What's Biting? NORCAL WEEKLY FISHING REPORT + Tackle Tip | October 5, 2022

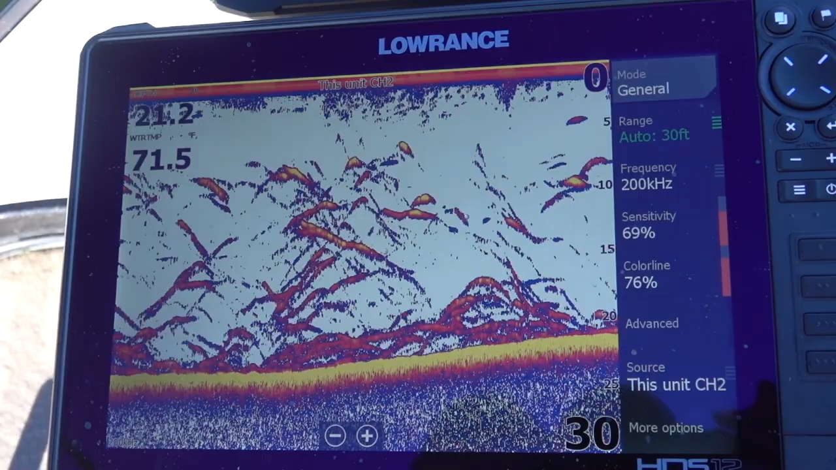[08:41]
On screen: water 71.5°F
So I kind of had my doubts, but we went out in the San Joaquin and we're starting to graft around
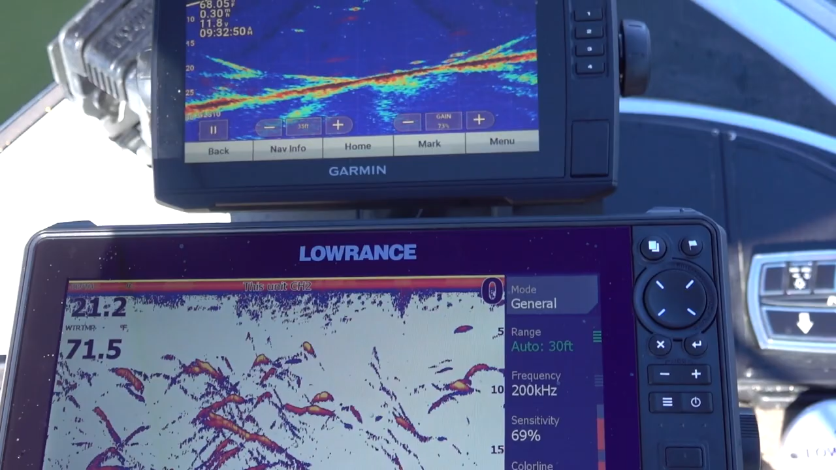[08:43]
on the breaks in 25 to 35 feet of water.
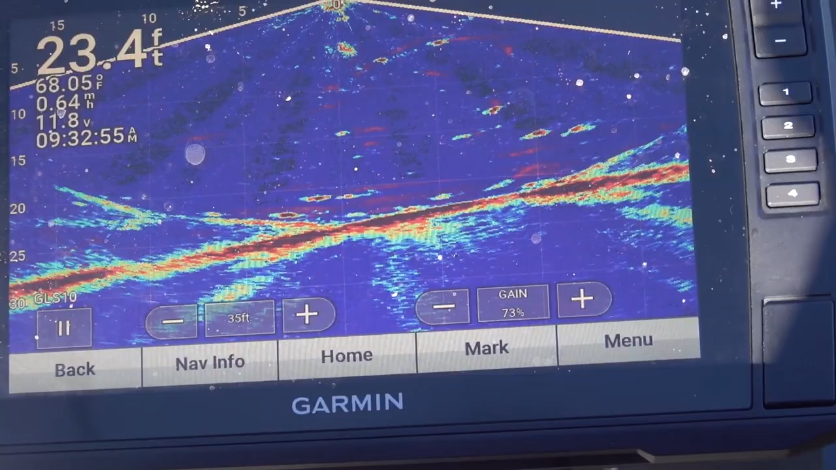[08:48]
On screen: depth 23.4 ft, water 68.05°F
And I'm seeing fish all over and bait all over.
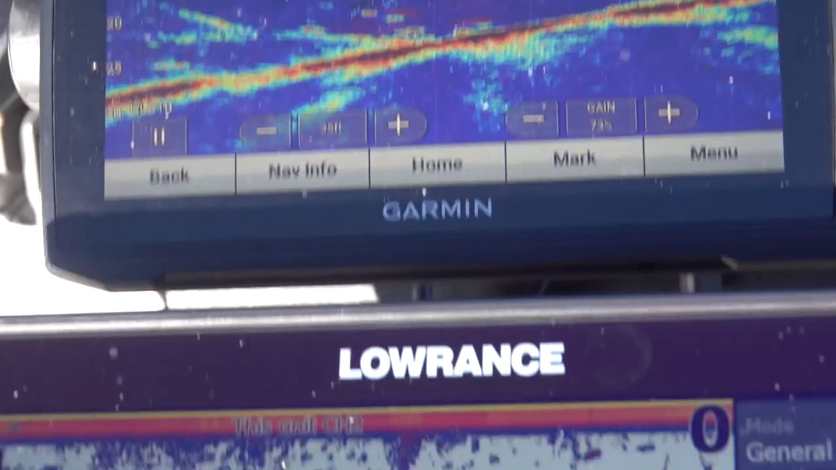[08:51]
We probably caught over 50 fish, but we didn't have one keeper. We were in a nursery or something. They're all little guys like this.